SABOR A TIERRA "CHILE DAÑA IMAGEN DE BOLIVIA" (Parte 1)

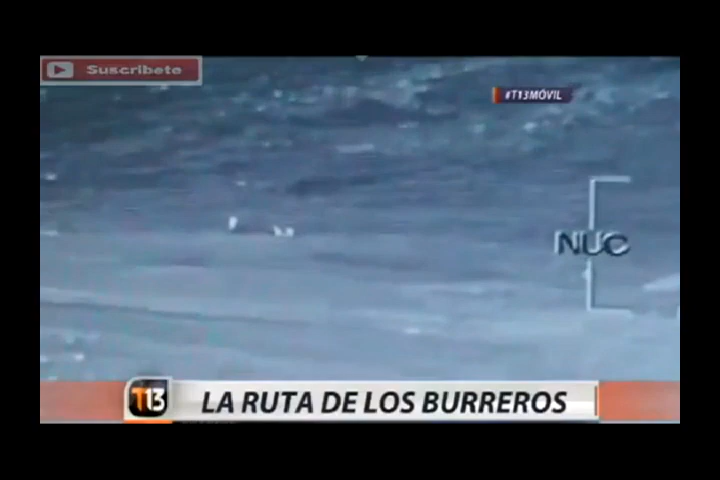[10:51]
Trataron de esconderse en medio de los escombros, pero fueron atrapados. ¡Ahí están!